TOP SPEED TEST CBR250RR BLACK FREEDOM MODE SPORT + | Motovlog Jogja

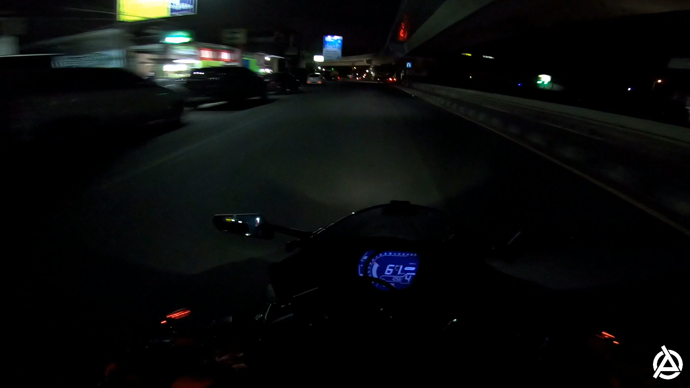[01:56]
Oke, nggak enaknya tuh daerah sini tuh gelap. Lebih terang sih, kondisinya sudah lebih terang, lampu-lampunya pada nyala nih.